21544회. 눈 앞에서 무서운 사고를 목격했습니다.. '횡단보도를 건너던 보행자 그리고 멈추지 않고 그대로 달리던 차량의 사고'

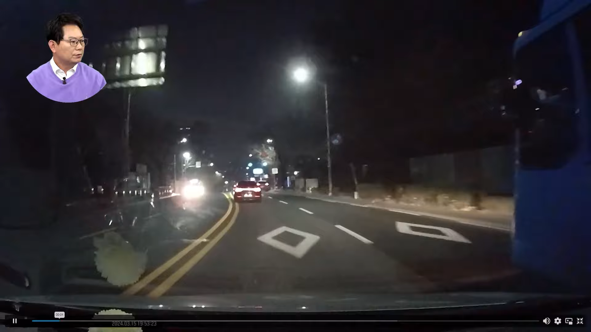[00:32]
보시죠. 절대! 빨간 불, 횡단보도 보행자가 건널 거예요. 보행자가 건너는데 보행자가 한 5m 날아갔습니다.